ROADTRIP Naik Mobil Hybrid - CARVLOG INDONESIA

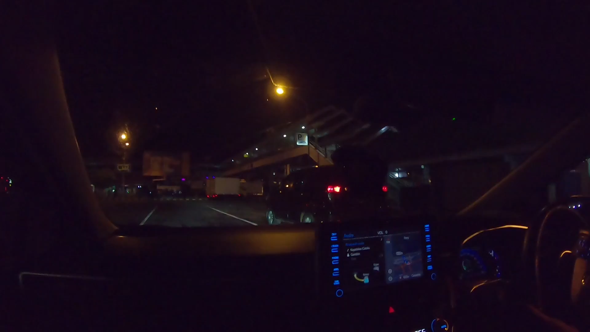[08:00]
oke jadi kita udah nyampe di Pelabuhan Girimanuk dan bersiap untuk antri masuk kapal nggak tahu kapal yang mana mungkin masih tunggu antrian ini bau laut ya iyalah bau laut orang di laut gimana sih oh iya iya wah baru ngebes-bes gede nih oh ini sini nih ini antrinya nih yoi masih antri
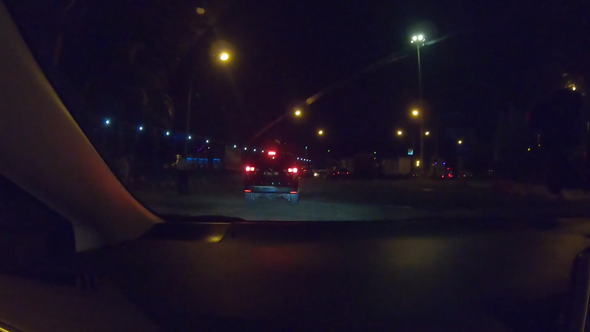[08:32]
iya berarti kita masih antri kita harus antri segini panjangnya iya kiri-kiri kiri kiri buat didahluin kali
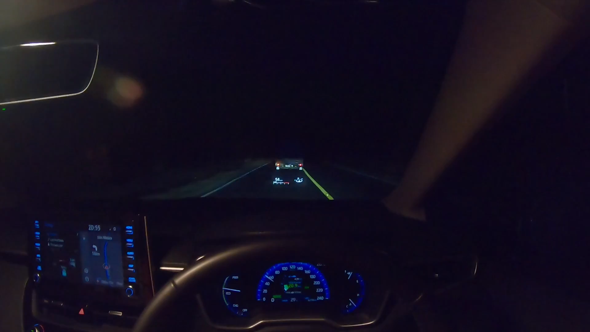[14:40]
Gelap banget sih ini Hutan Lagi telauannya Trak gugal-galan lagi Bokan-bokan Iya Aduh Aduh gue konsen Ngetir lagi deh Kita udah nyampe Disitu Bondo
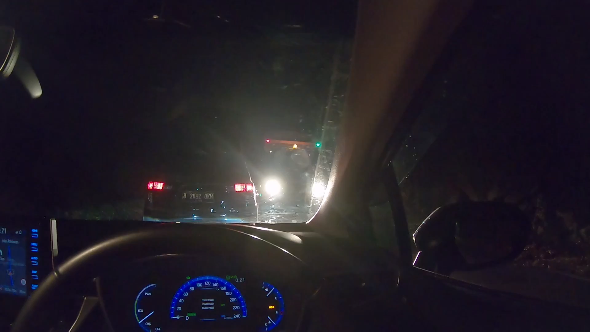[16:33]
Baru muncul Gantian Gantian sama truk-truk besar ini
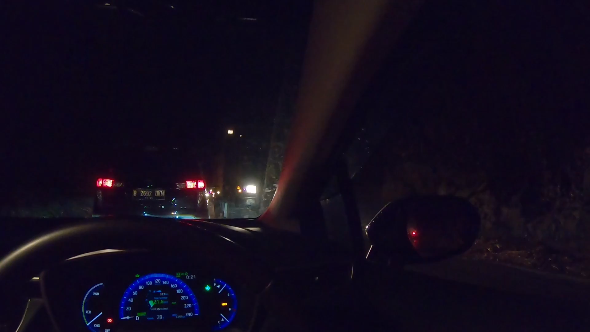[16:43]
Wah Bau salar Tutup aja Sebentar lagi Masuki Python
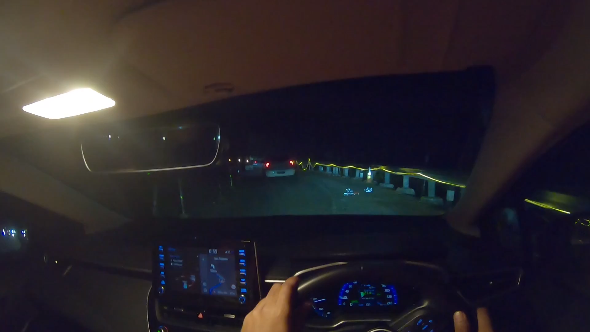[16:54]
Nah Jadi ini dia nih Perbaikan jalan Yang bikin kita Dari tadi Macet banget
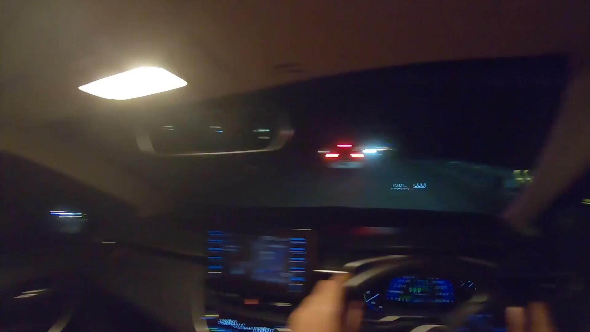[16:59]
Udah Gitu doang Iya gantian Emang karena truknya Gede-gede Jadi lambat Gak bisa cepet Dan udah gitu Tanjakan pula Gile dong Liat dong Yang macet Panjang banget Gak udah-udah Dari tadi Nah ini baru udahan Akhirnya udah Enggak tapi ketambahan lagi tuh Nah loh
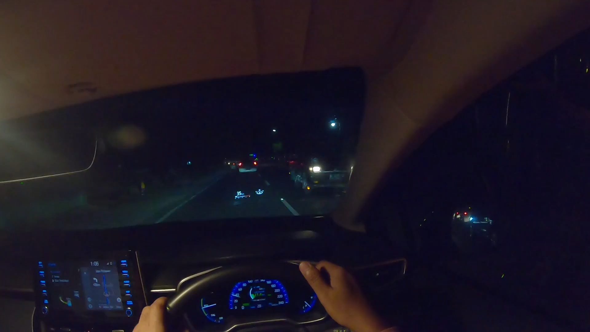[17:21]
Pas gue videin Pas udah dibuntutnya lagi Ya abis Sekarang kiri Bus sama truk Gimana gak bawa solar Yuk salip yuk Langsung Caps lu Oke Ini udah nyampe Di PLTU Python Empat masa kecil gue Jadi waktu itu Ada yang kecelakaan Gute disini Yang lombes Yo i Itu penyebabnya
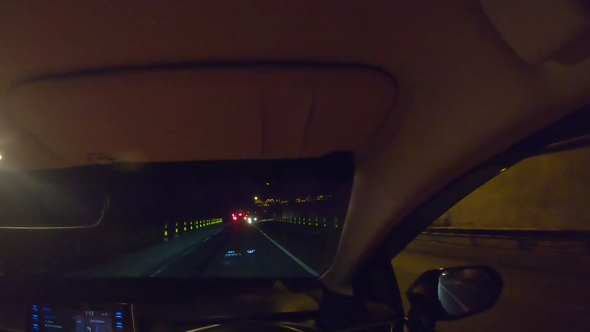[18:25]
Tapi kayaknya lampunya Udah mulai redop Dulu sih terang banget
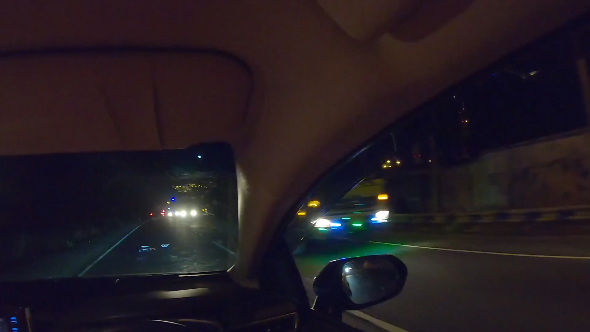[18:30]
Dulu sih terang banget Cuman gak tau Mungkin lama Nah ini dulu Masa kecil gue Gak disini sih Rumahannya ntar 15 kilo Setelah Ini tempat Tempat PLTU nya Oh sekarang Kasih gini-ginian nih Plastik-plastik ini Biar gak dipoto-foto Berhenti Oh iya Benar-benar Kasih plastik-plastik
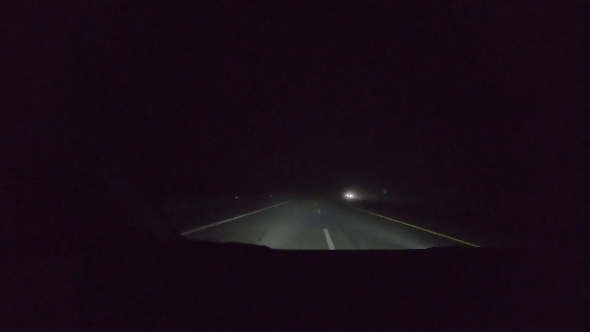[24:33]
Ini jam Mana jam ya? Oh 4.12 Di tol Mojokerto Dan kabutnya Cukup tebal ini Jadi Wah Kita langsung Pelan-pelan Kita langsung Memelankan Kendaraan Karena Kalau di diman Tuh nih Iya Cukup bahaya Karena ini Kabutnya cukup tebal Coba dim Good Wah ini Udah lumayan tipis nih Tadi tebal banget
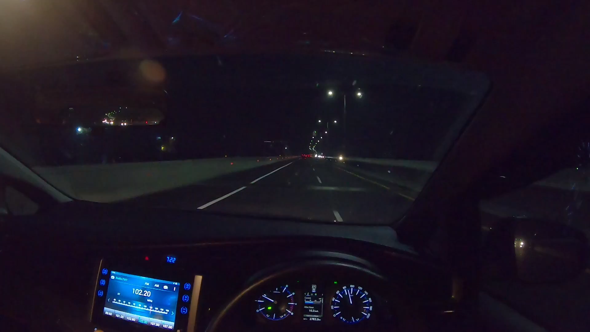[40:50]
Kelihatannya Kempes ban Atau pecah ban Kita nggak tahu ya Cuman ya Mungkin itu Salah satunya Terjadi karena Sebelum Lewatin jalanan ini Pressure ban itu Nggak sesuai regulasi Bukan Nggak sesuai regulasi Nggak sesuai Ininya Yang Apa namanya Ketentuan yang ada Di masing-masing mobil Di masing-masing mobil Kan punya ketentuan Tekanan angin Ban itu Berbeda-beda Nah Kemungkinan Dia memang Kempes Jadi Begitu Ngelewatin Jalanan yang Bumpy Terus Dengan sambungan-sambungan Begini Akhirnya Malah jadi Kempes Atau
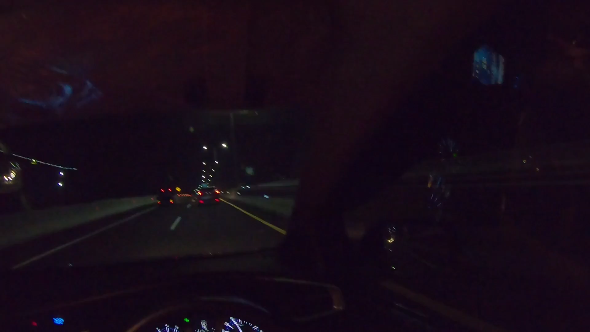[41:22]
Pecah Tuh Cuman Cuman kalau Bannya dalam kondisi Sesuai ketentuan Yang dikasih informasinya Di mobil Biasanya di pintu kanan Sini Harusnya Sih Nggak masalah Tuh Dan Ya Jangan ngebut Sih sebenernya Emang Nggak boleh ngebut Ini keluar ke lingkar luar Ini keluar ke lingkar luar Tapi kita memilih untuk lurus Lewat Lingkar dalam Kita lewat dalkot Wadih Bingung